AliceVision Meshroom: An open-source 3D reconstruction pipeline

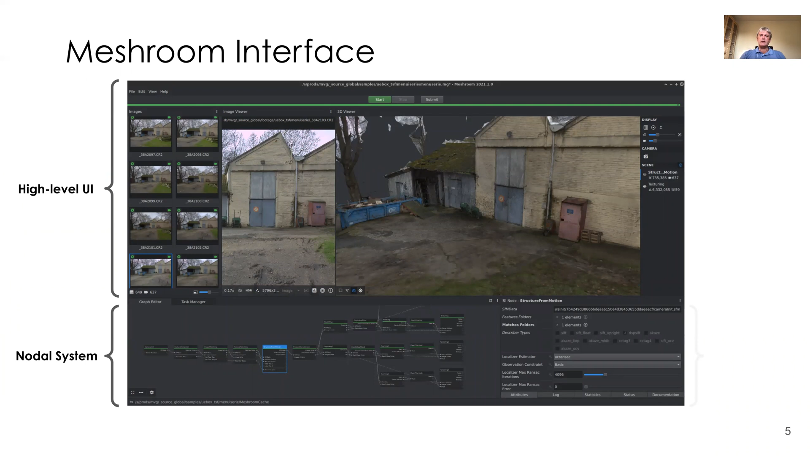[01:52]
For simple usage, the high-level UI is entirely sufficient. You just drag and drop your input images on the left-hand side, and you have a 2D visualization of your images in the middle part. All you have to do is launch the computation with the start button on the top. When the computation is finished, you can see the generated and textured 3D model on the right-hand side. You can also switch the texturing off to take a closer look at the dense mesh of the generated 3D model. If you have access to RenderFarm, you can use the Submit button at the top to dispatch the computation on several machines.
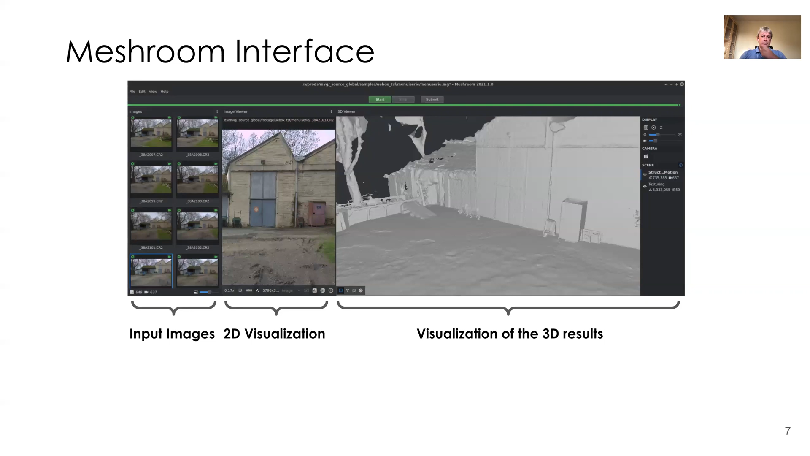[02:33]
To do that, you must probably adopt the Python code for submitting to your RenderFarm in Meshroom. A simple example for submitting to Pixar's structure is included in the repository. Here is now a video to make a quick overview of Meshroom. We show the first part of the pipeline in real-time speed, and I'll have to talk rather quickly to keep up.
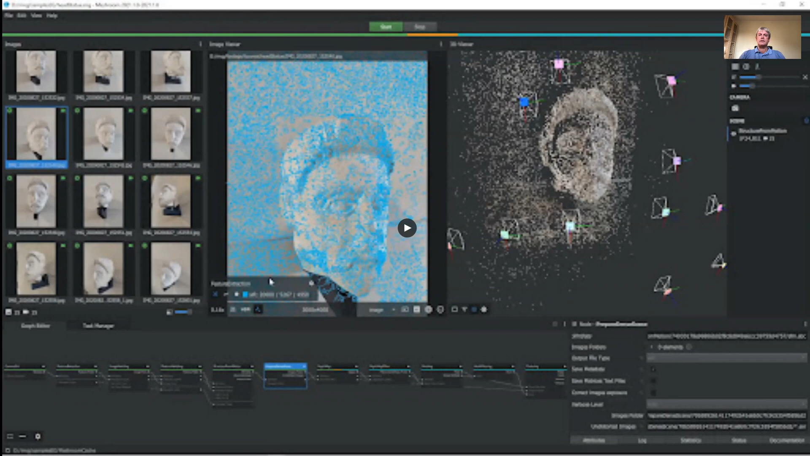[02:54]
For the second part of the pipeline, the video playback itself is accelerated. The second half performs the depth map stage, which computes the dense point toward, which is rather time-consuming. As before, we just drag and drop the images into the top-left panel.
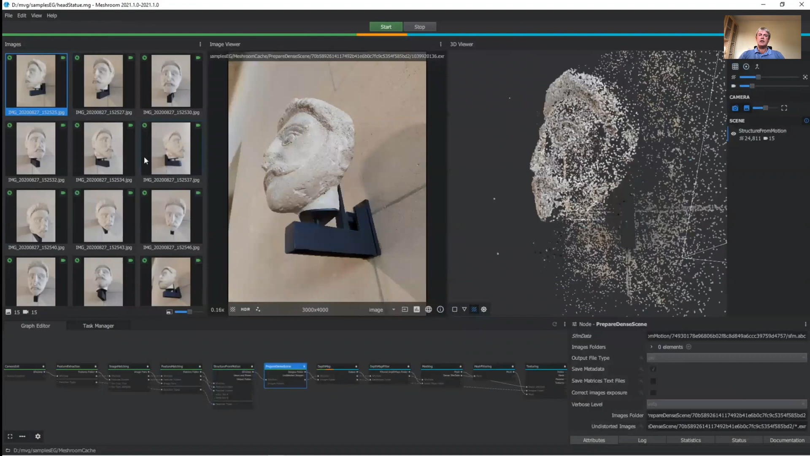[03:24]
Clicking on the input images, we can see the point cloud from the viewpoint of the images camera on the right. We have to wait a bit for the original image in the center view.
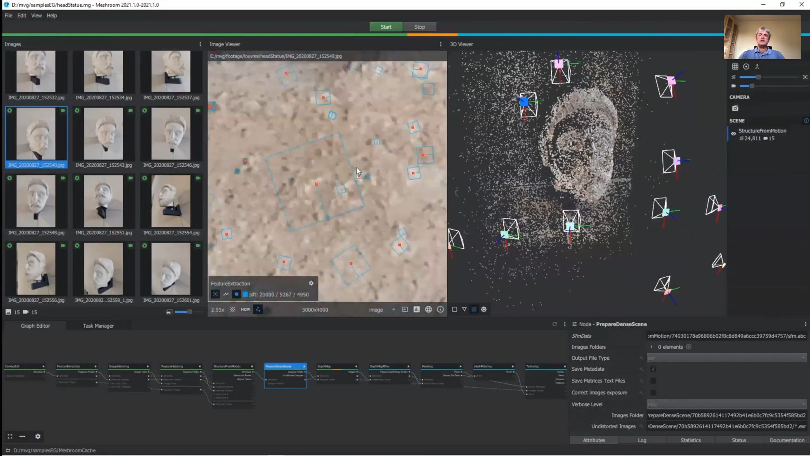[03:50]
For details of differences, we can zoom in. Orange points matched with other images, but have not been generating a 3D point.
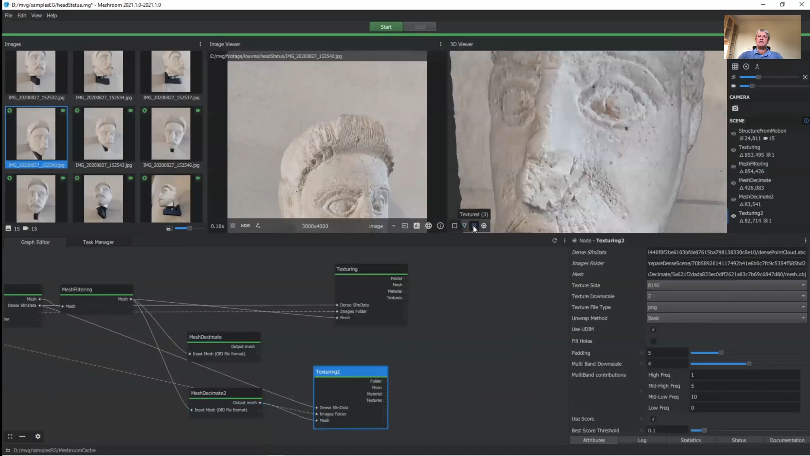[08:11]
and we see that it gives a good output with a much less dense network.